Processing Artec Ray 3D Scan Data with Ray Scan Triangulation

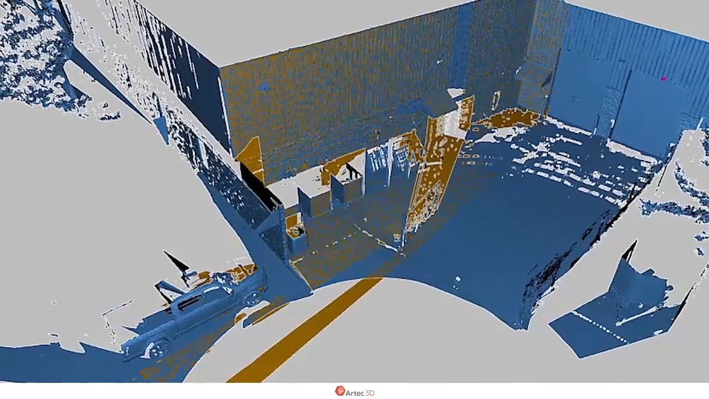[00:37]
So what we're seeing here is two scans that I took with the Artec Ray from two different positions in the same parking lot. And I've already pre-aligned the data.
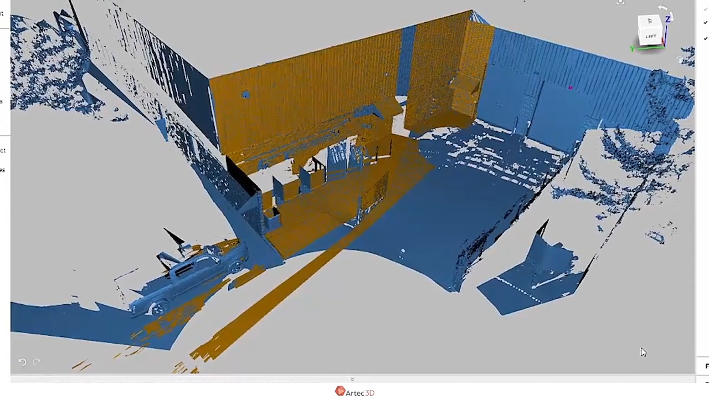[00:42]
First thing to point out is that these are absolutely massive data sets. I used the highest settings for the sharpest resolution with the Artec Ray.
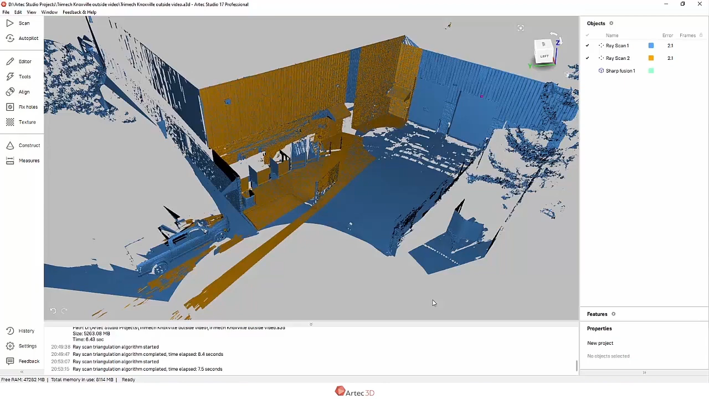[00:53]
And when I created this sharp fusion with five millimeter resolution,
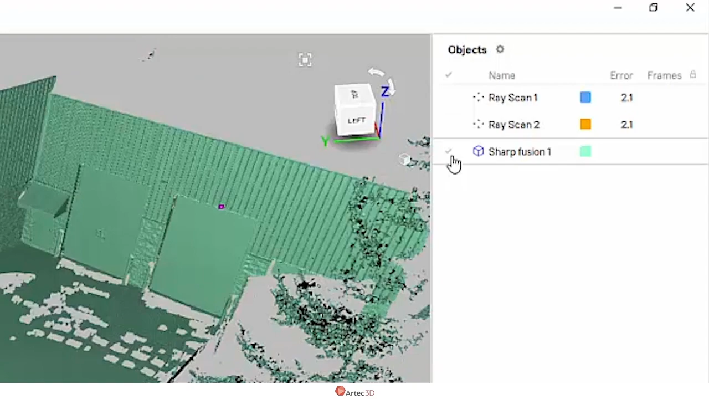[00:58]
the results are stunning.
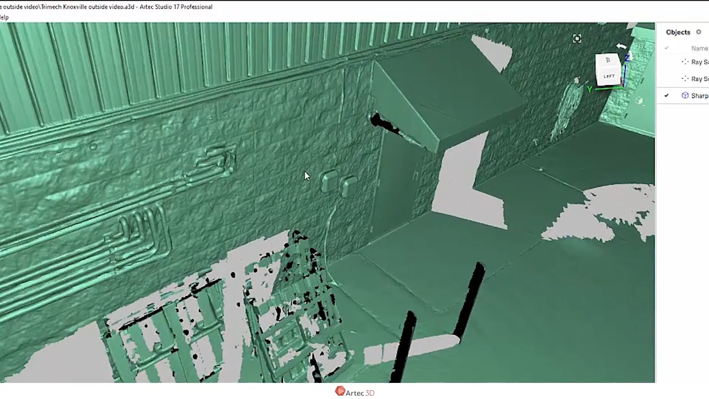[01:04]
I've got really good detail here, but it took about 35 minutes to calculate.
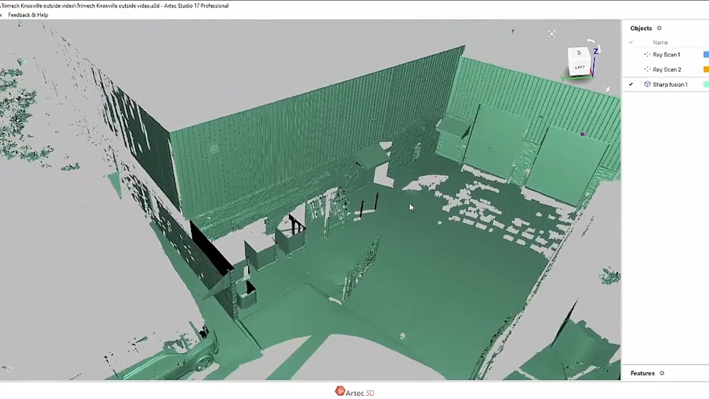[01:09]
Now that's great. That's the best results that we can get.
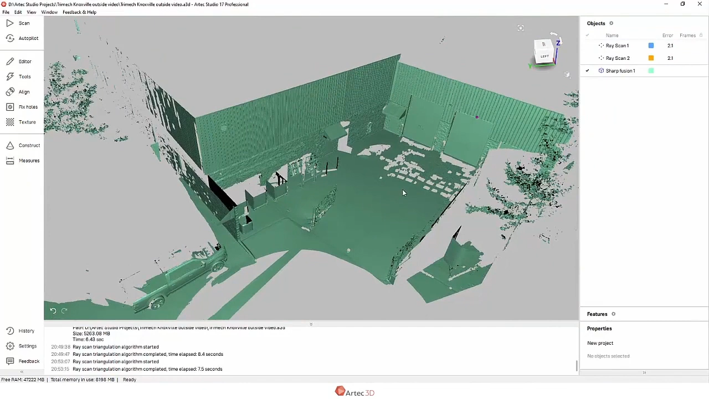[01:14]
But if I wanted something faster, that's where we would use the ray scan triangulation, which is only for Artec Ray data. It's a much faster way to get a mesh that we could just export and use for reverse engineering or possibly just use as a preview. Now, there's a lot of settings here. I'm not going to go through them all. But the most important one is probably this decimation ratio.
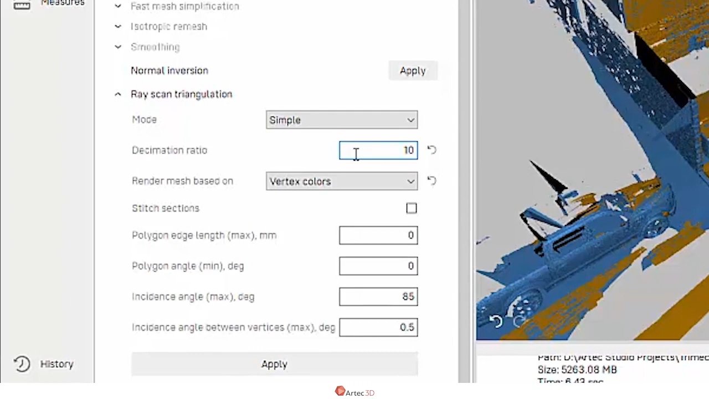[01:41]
This allows us to reduce the number of points that go into the start of the calculation, which speeds things up. But even with the decimation ratio of one,
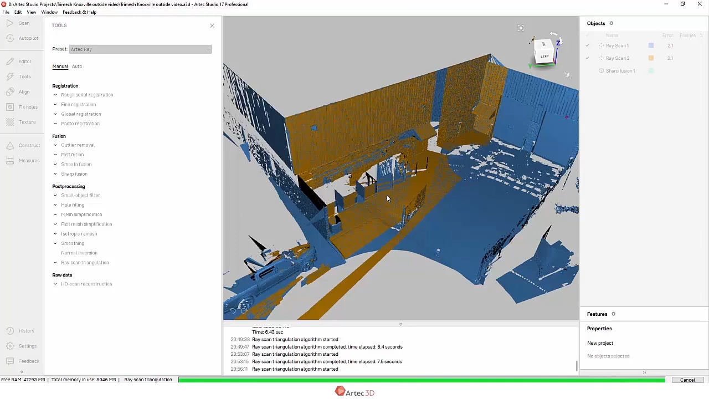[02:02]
this is going to go much faster than a regular sharp fusion or smooth fusion. In this case, it's going to take about eight or 10 seconds. And note that we get two separate meshes, one for each scan.
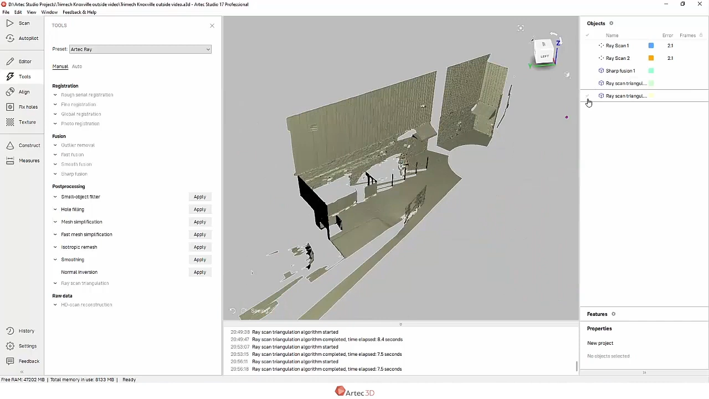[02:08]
The ray scan triangulation cannot combine
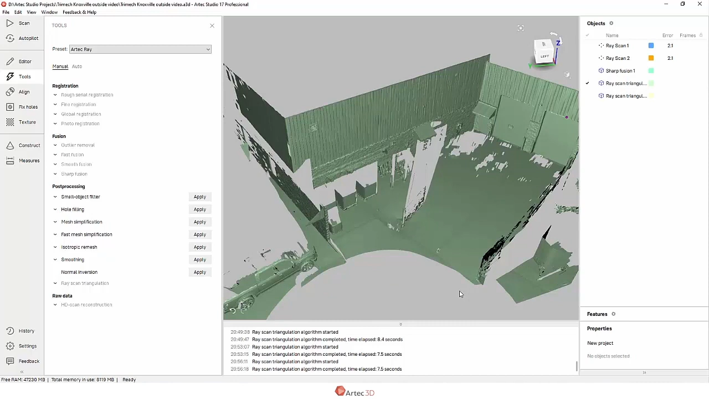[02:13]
multiple scans from the Artec Ray into one mesh. It also doesn't give us quite the resolution. This is a bit coarser.
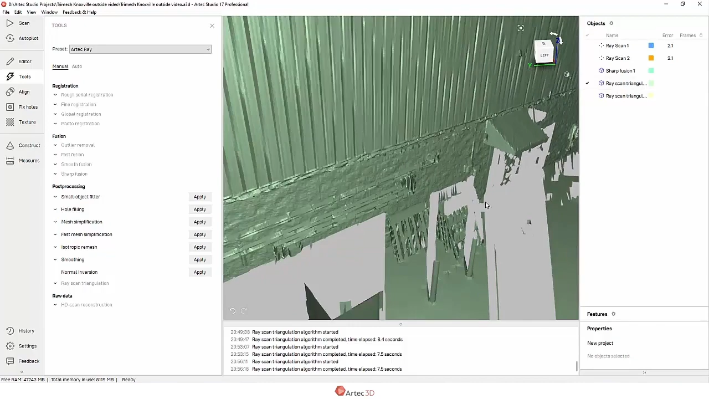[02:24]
But another thing I want to point out when we look at the mesh is that we get variable triangle size.
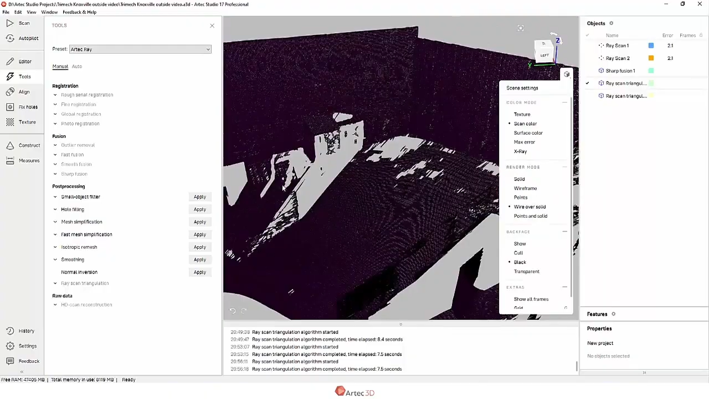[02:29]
Notice how it's spacing out the triangles to be different shapes and sizes depending on the distance that the points are from one another.
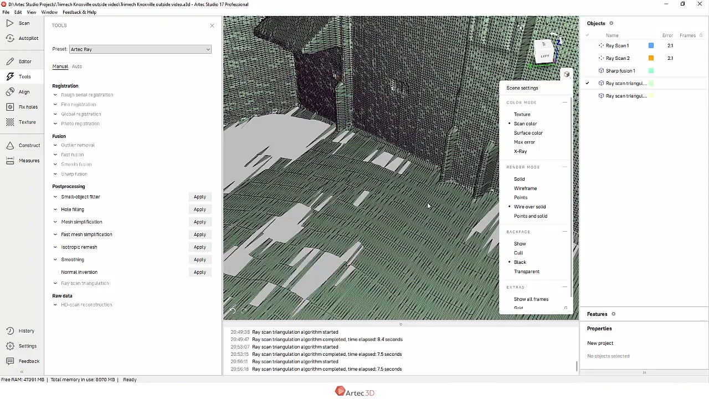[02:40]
And that can be quite useful when we take a scan with the Artec Ray that perhaps has some objects like the truck that are really,
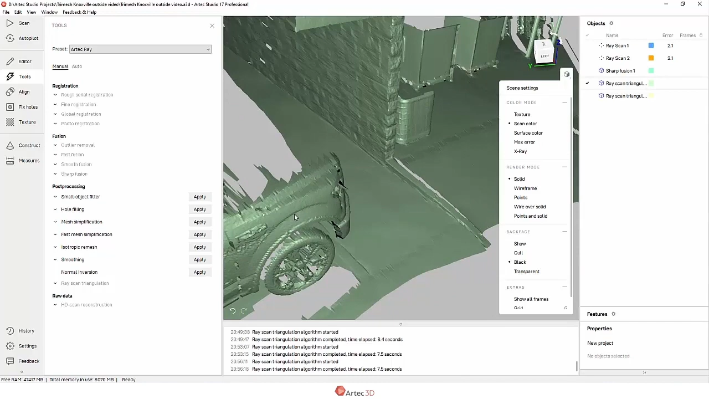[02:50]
really close to where I was scanning and others that are really, really far away. Remember, the ray can take data anywhere between just two or three feet away from its face up to 110 meters.
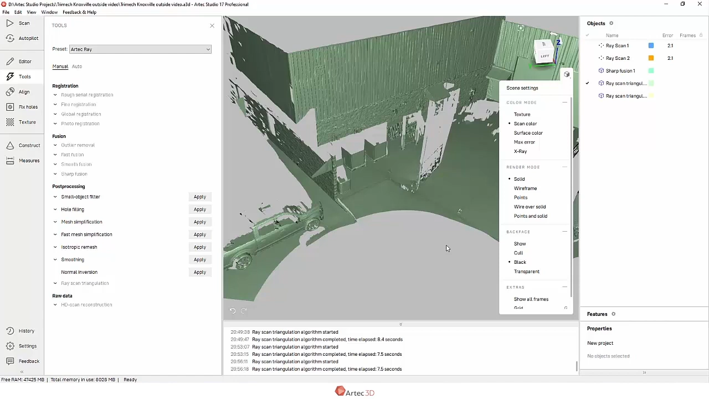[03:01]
That's pretty wild. And you get some very different results out of that.
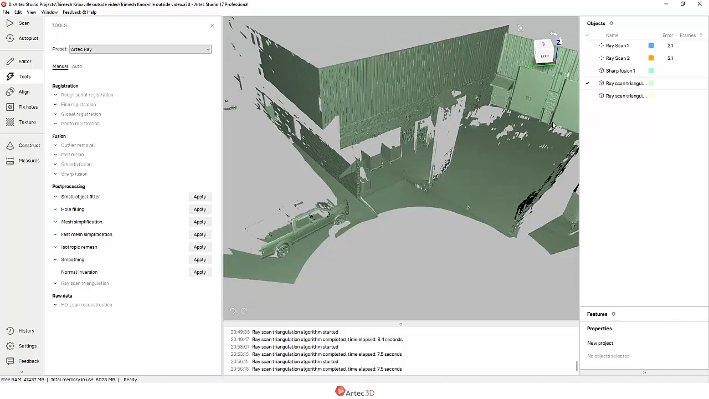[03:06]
The ray scan triangulation is also capable
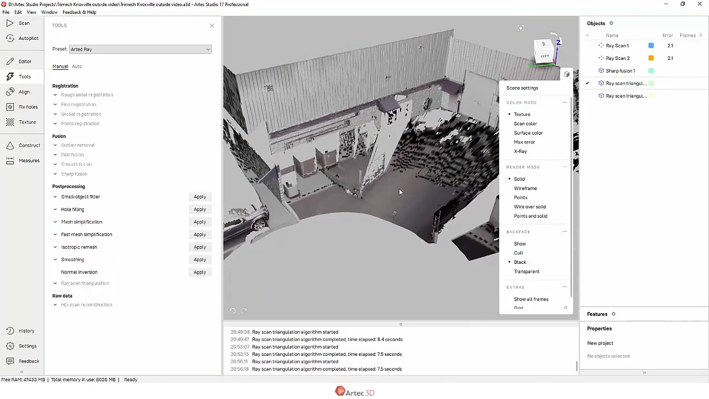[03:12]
of showing the colors that were captured by the color cameras on the Artec Ray, which can be useful, especially if you're trying to pick out a particular object.
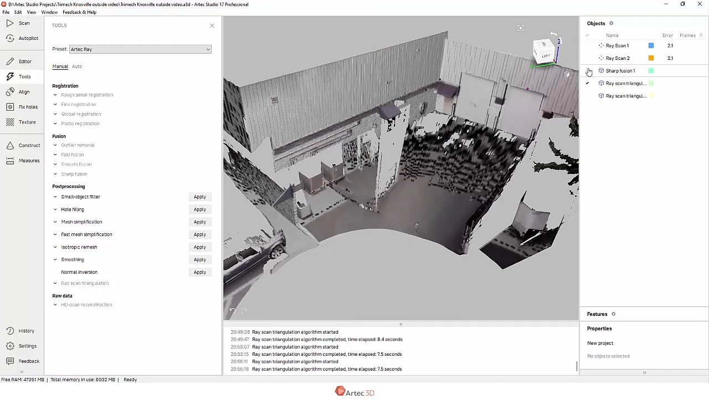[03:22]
Again, the sharp fusion is still the best, sharpest geometric results that we're going to get.
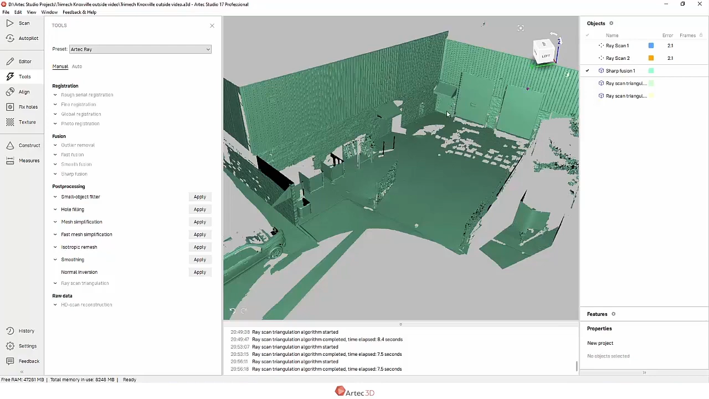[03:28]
And just to further take a look at things like this fire hose and the brick walls that I've captured.
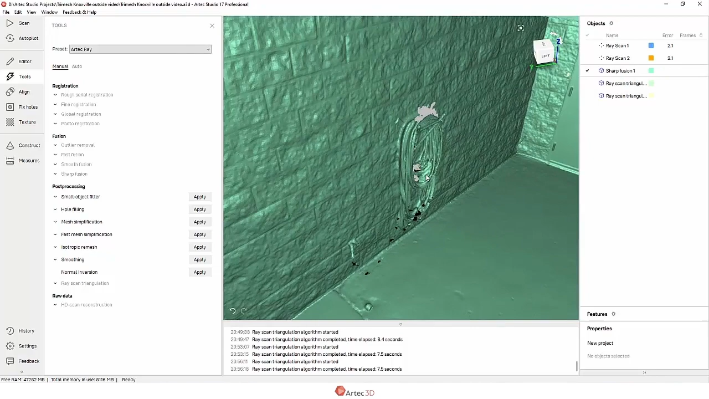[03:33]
There's really good detail here.
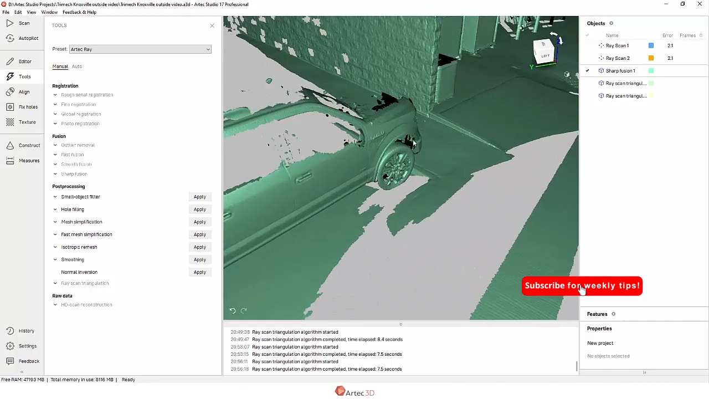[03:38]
The truck, you can almost even see the Ford F-150 logo.
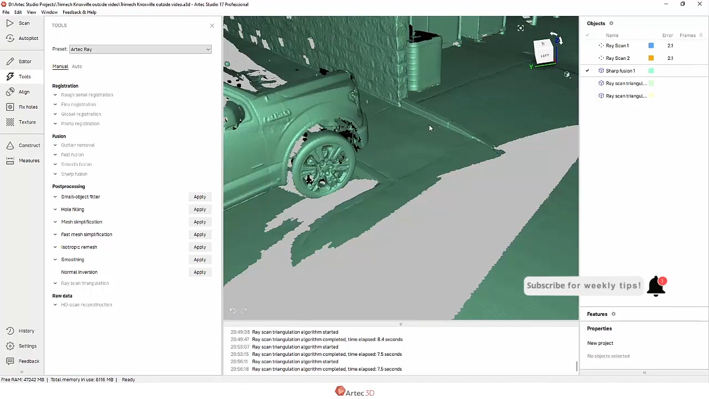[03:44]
But the ray scan triangulation is a really useful tool to have in our tool